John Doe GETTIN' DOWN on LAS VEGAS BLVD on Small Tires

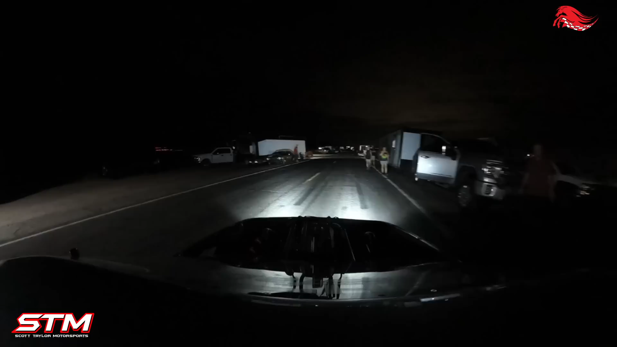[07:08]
quite the excitement. I let go of the button and the headlight switch just turned itself off.